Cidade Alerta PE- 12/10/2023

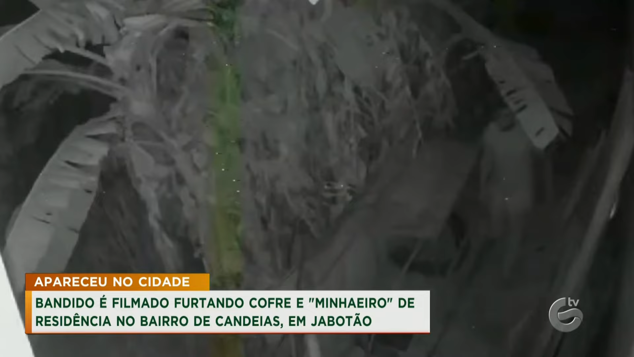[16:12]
Foi pelo muro de trás que ele teve acesso à casa. Fez o seguinte, André, ele observou a casa, deu a volta no quarteirão, exatamente ali naquela rua, e foi para a parte de trás.